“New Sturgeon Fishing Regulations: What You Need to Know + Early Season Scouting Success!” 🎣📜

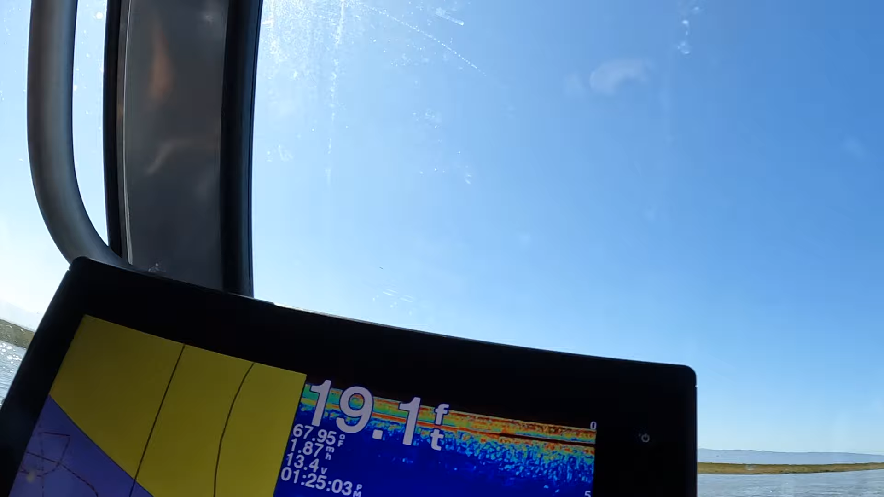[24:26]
On screen: depth 19.1 ft
Let's put it on full screen so you guys can see.
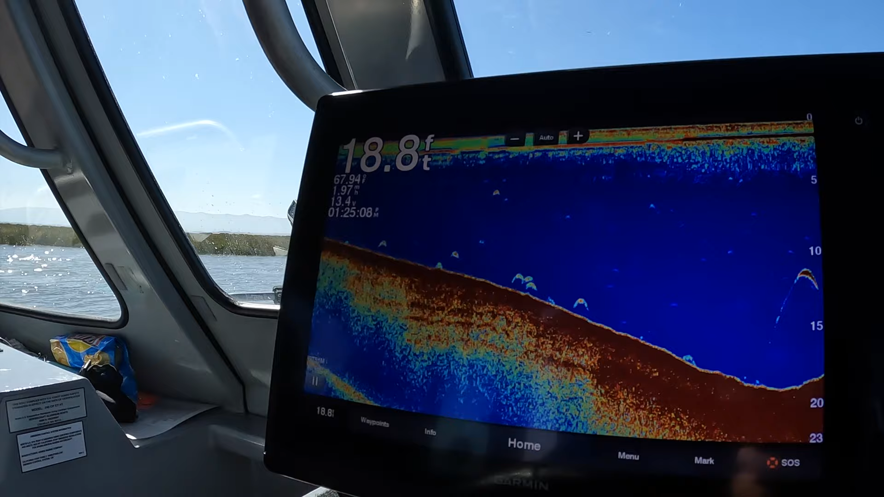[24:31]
On screen: depth 18.8 ft
Look at that. They are definitely
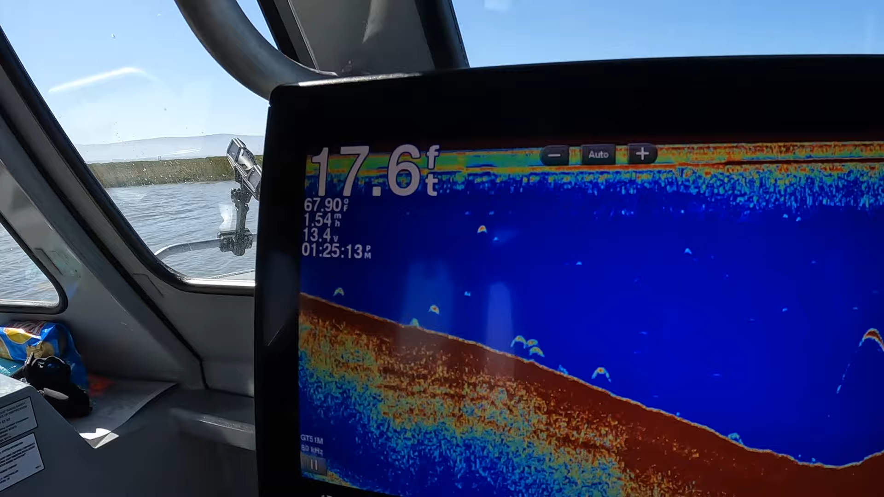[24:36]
On screen: depth 17.6 ft, water 67.90°F
just fish around, you know.
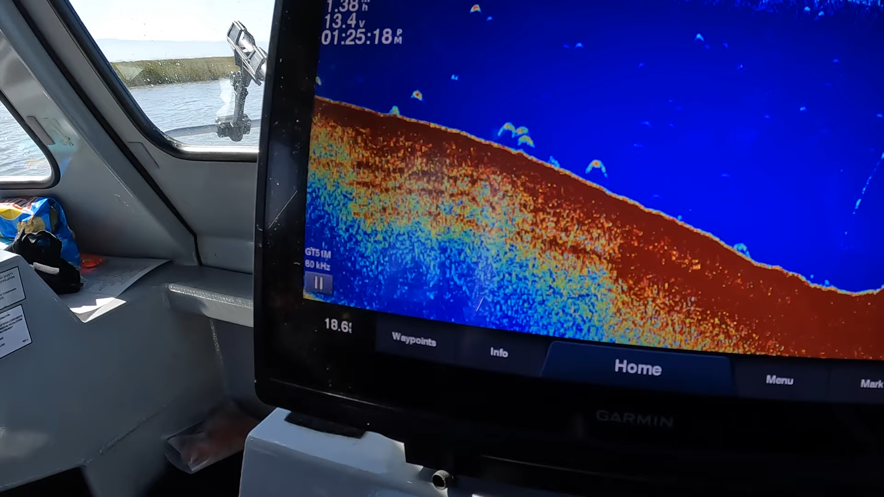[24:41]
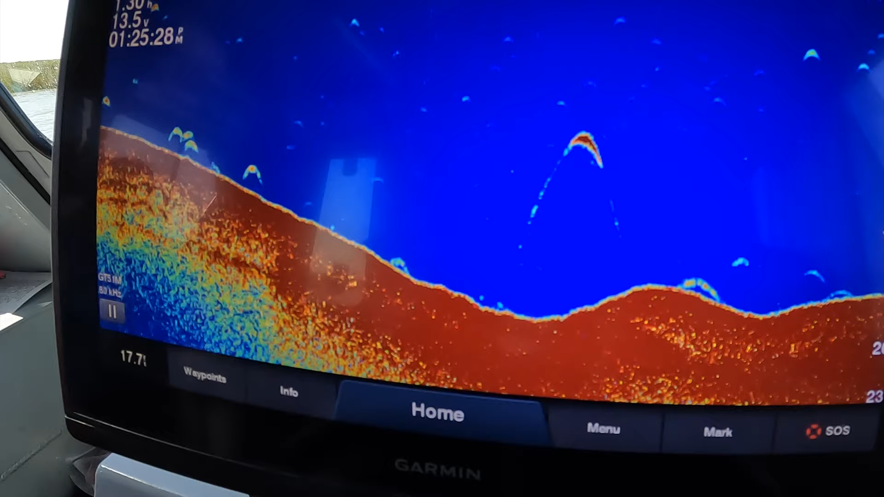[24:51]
That's a nice one right off the bottom. Right there.
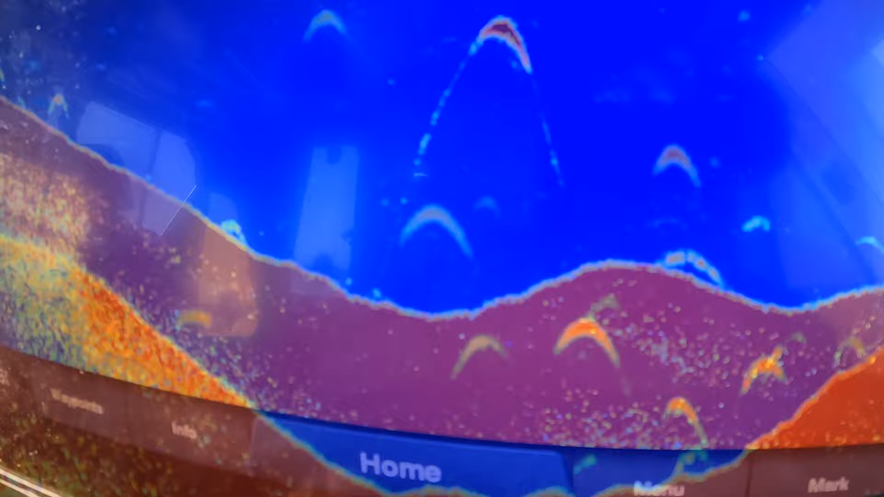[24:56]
We're marking them. Locking them, locking them.
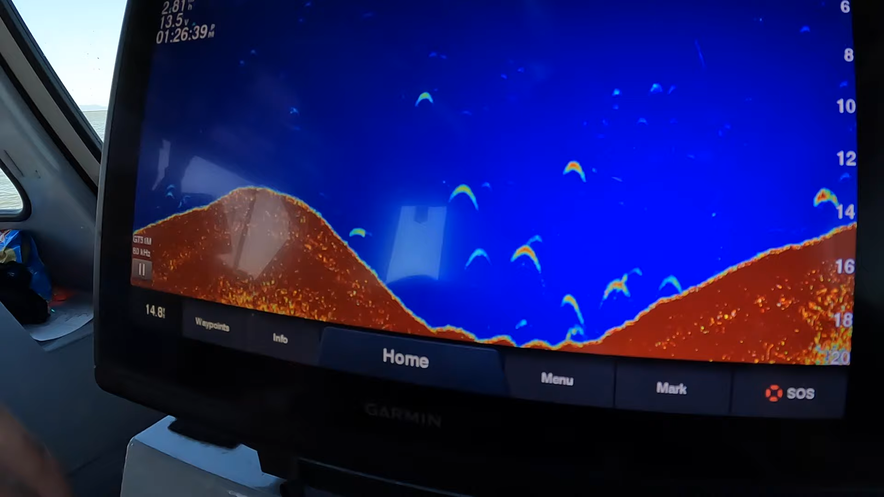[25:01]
Out here by Bahaba. Look at those.
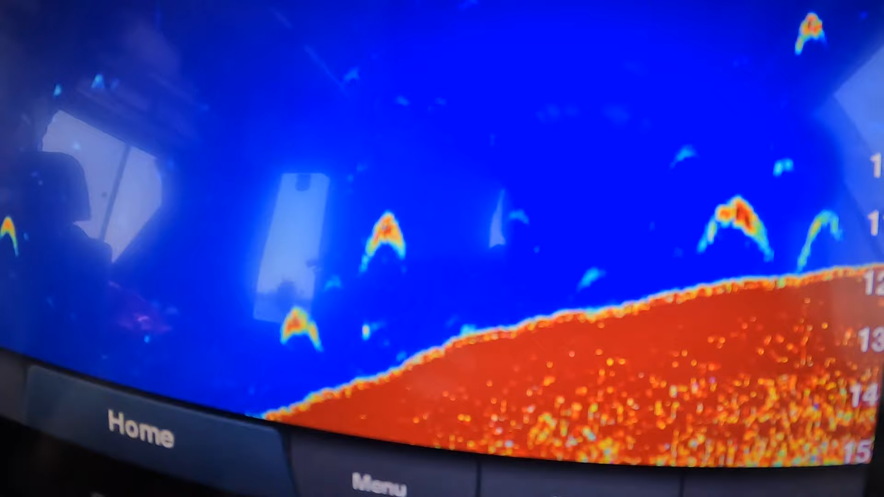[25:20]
Straight to the bottom, little feeding, pop, pop, pop, pop. Woo!